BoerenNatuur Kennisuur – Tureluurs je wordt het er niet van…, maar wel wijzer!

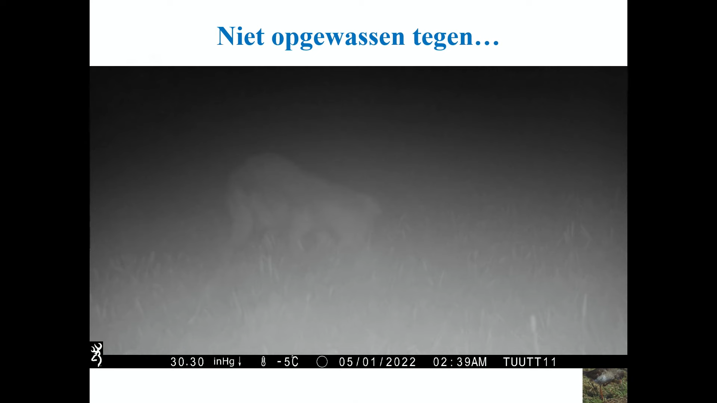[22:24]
En dit is de toppredator in de weidevogelwereld, vossen.
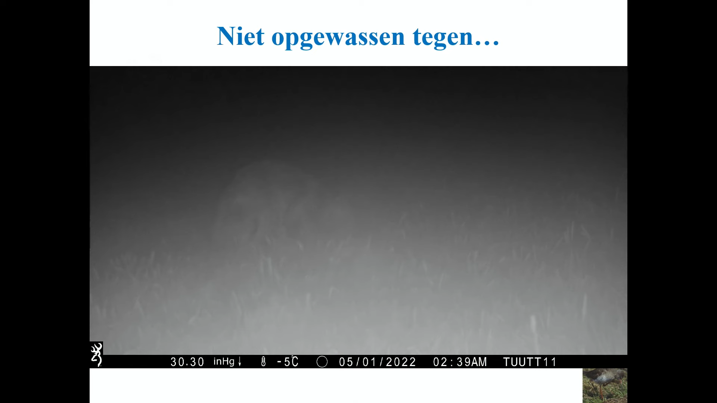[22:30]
Nou ja, je ziet hem hier ook het ei opeten. Dus ja, als er een vos in het gebied zit, dan heb je kans dat heuvelnesten in zo'n gebied ook verdwijnen.